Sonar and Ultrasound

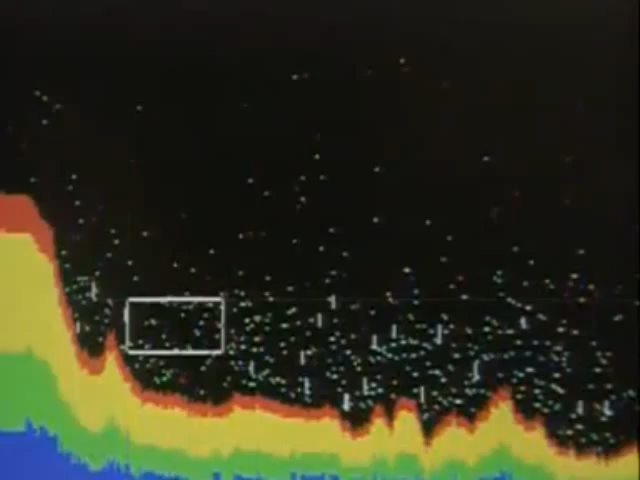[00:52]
Each tiny dot is a fish, which has also reflected the sound waves back.